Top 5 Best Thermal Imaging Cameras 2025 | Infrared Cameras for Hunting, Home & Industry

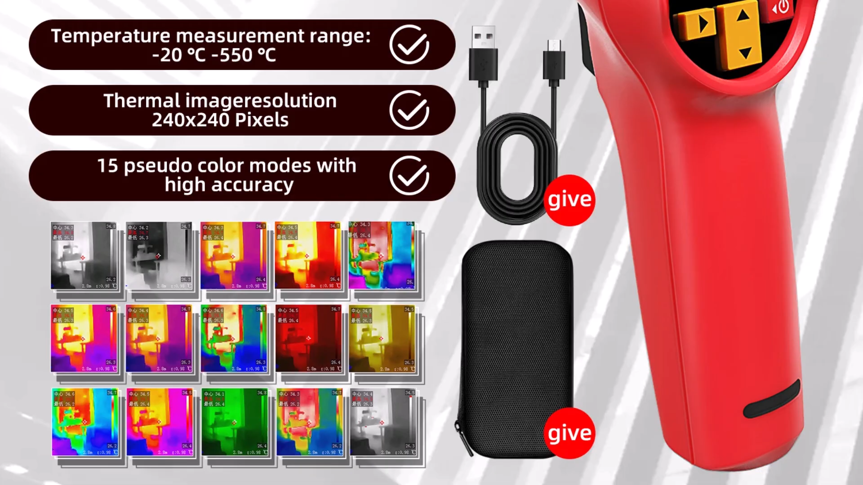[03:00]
Despite its professional capabilities, the HX-1 remains user-friendly, lightweight, and CE,
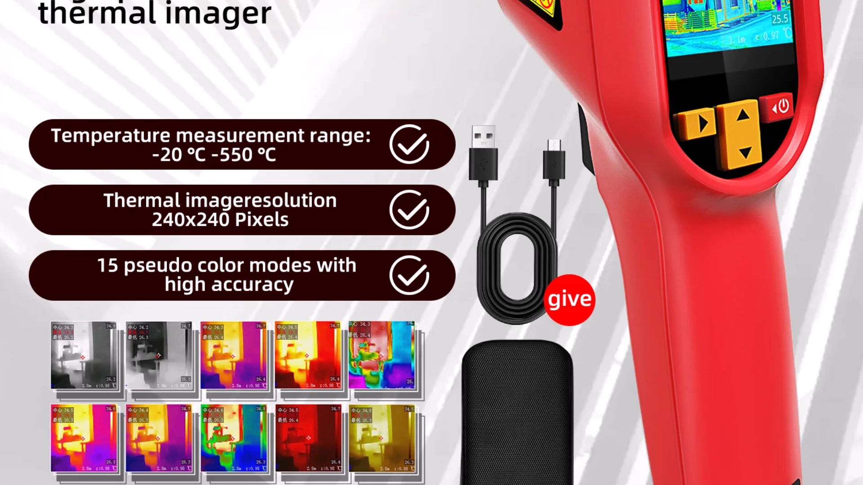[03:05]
FCC, and ROSE-certified for peace of mind during use.
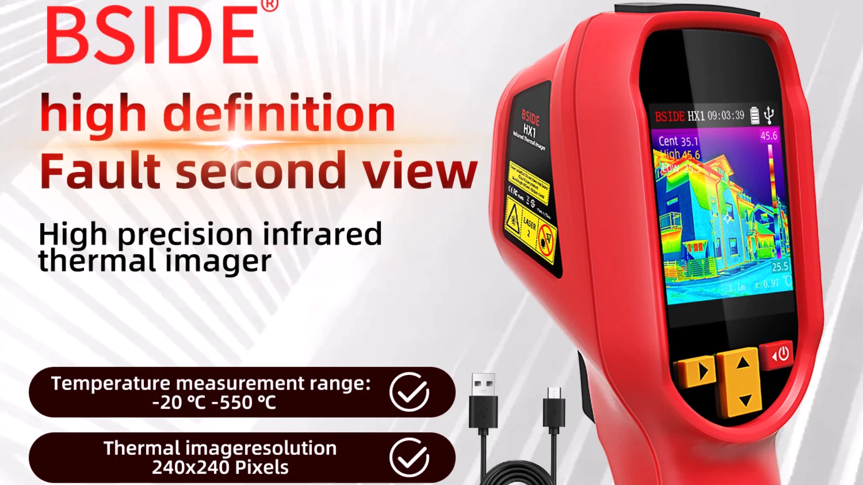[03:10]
The Psyde HX-1 is a solid pick for technicians, DIYers, or anyone needing reliable thermal data on the go. With its crisp imaging and durable build, it handles tasks like PCB repair,
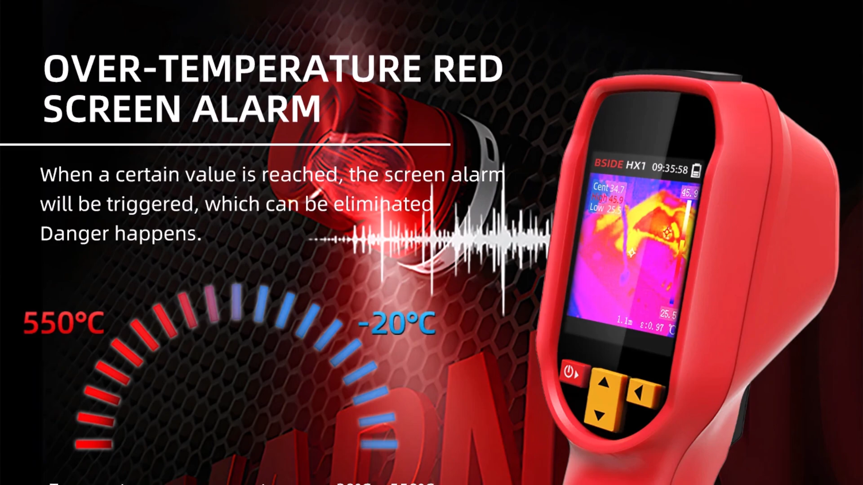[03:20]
home inspection, and maintenance with ease.
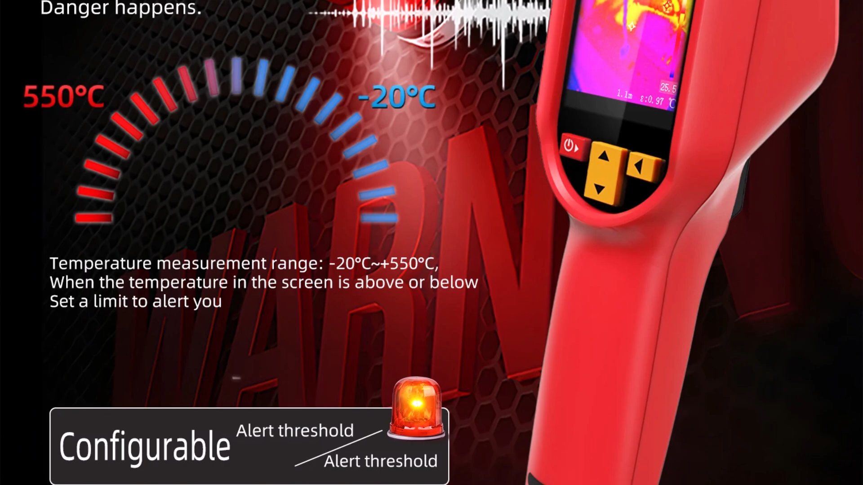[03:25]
While it's not a smart device, its simplicity and performance make it a smart investment for both pros and beginners alike. Product number four.
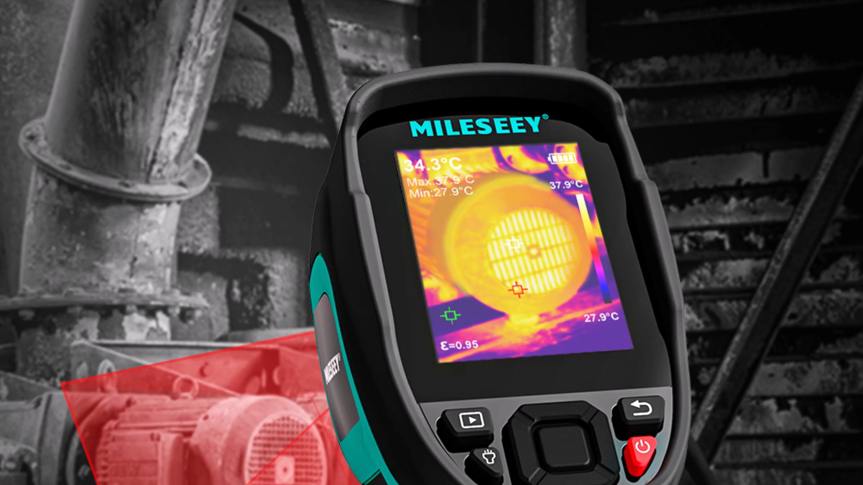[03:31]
On screen: spot 34.3°C, min 27.9°C, scale top 37.9°C, scale bottom 27.9°C
Myle CTR256B-TR256
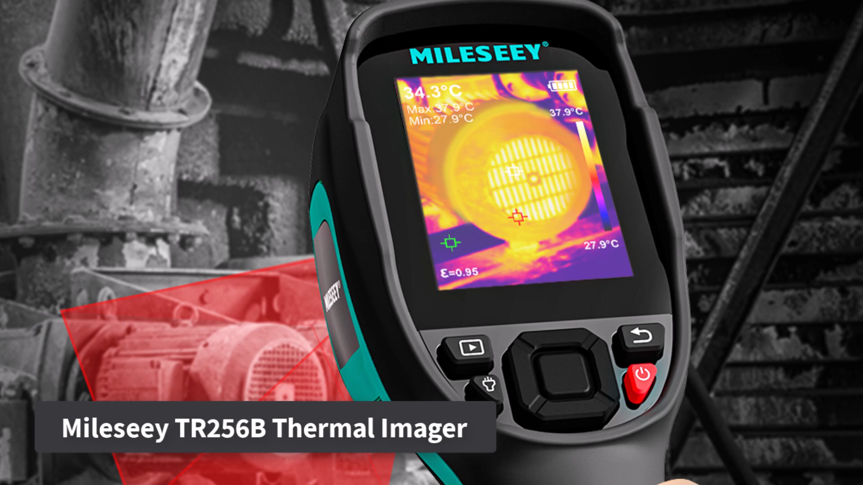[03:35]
On screen: spot 34.3°C, min 27.9°C, scale top 37.9°C, scale bottom 27.9°C
e-thermal imager camera offers exceptional performance with a 256x192 resolution,
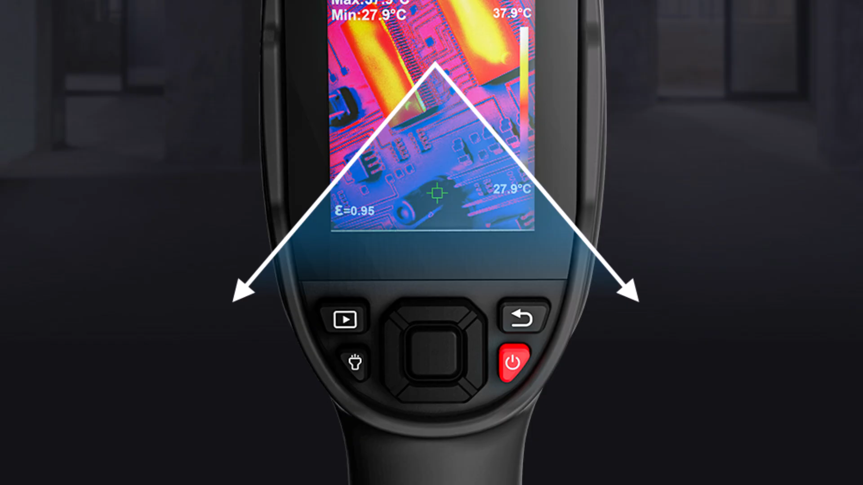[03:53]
On screen: min 27.9°C, scale top 37.9°C
It features seven color palettes to adjust the display for better visibility and a 2MP visual light camera for added clarity. The camera operates at 50 Hz with an NETD of 40 MK,
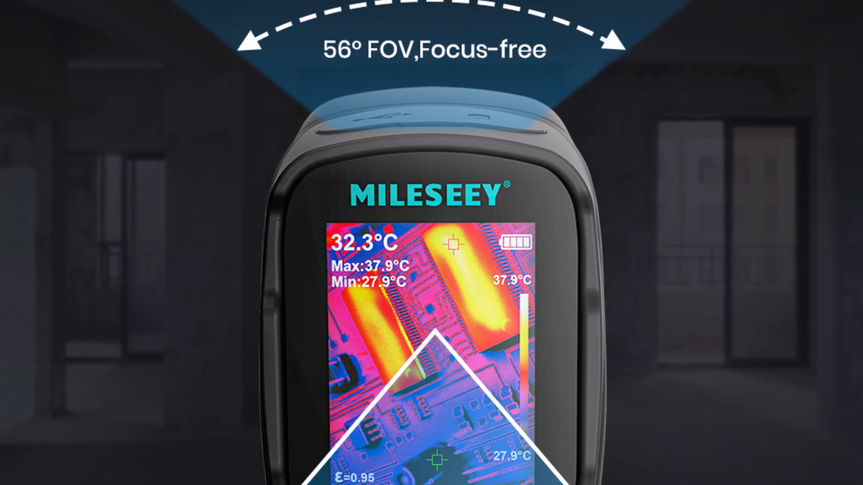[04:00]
On screen: spot 32.3°C, max 37.9°C, min 27.9°C, scale top 37.9°C, scale bottom 27.9°C
ensuring accurate temperature readings with high sensitivity.
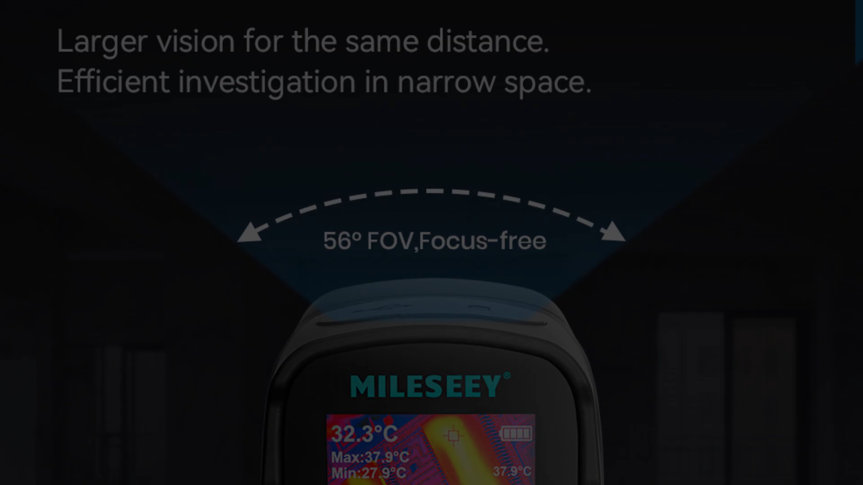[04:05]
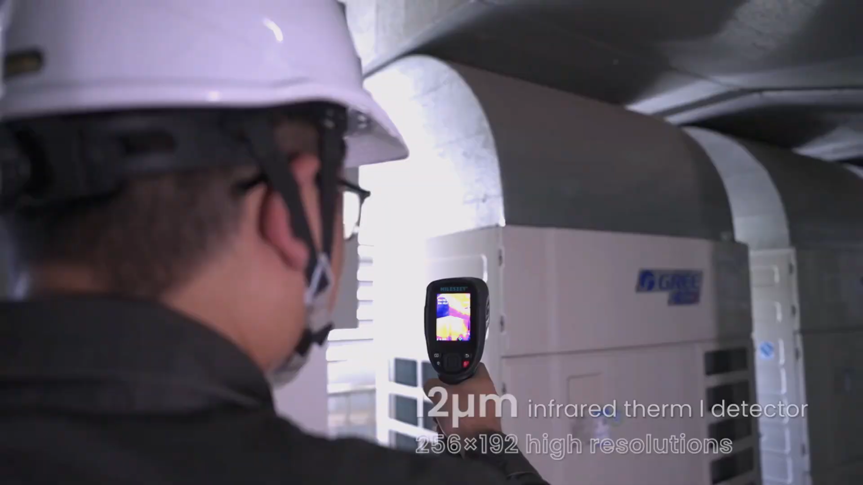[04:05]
Its compact,
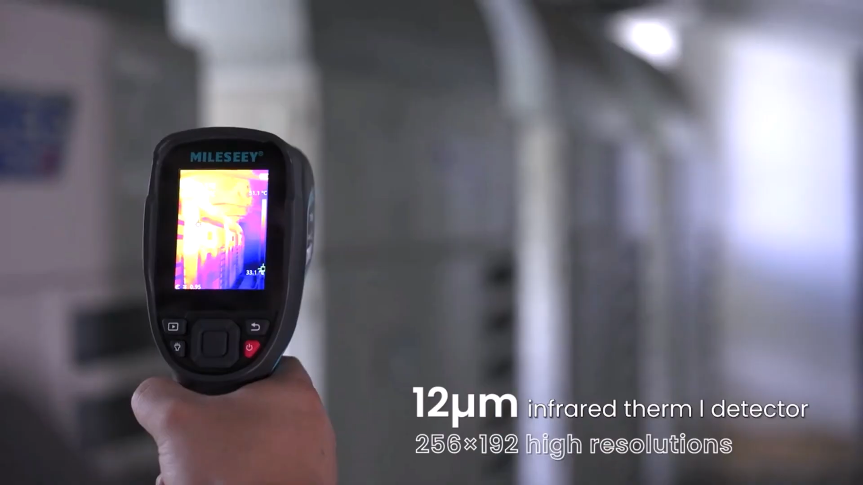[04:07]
handheld design makes it easy to use for extended periods, and it supports 13 languages, catering to users worldwide.
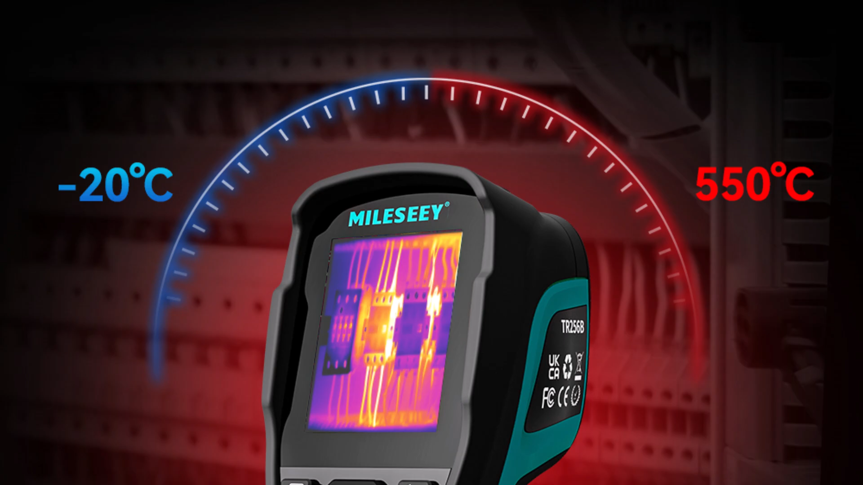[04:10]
For its price, the Myle CTR256B-TR256e is an excellent thermal camera.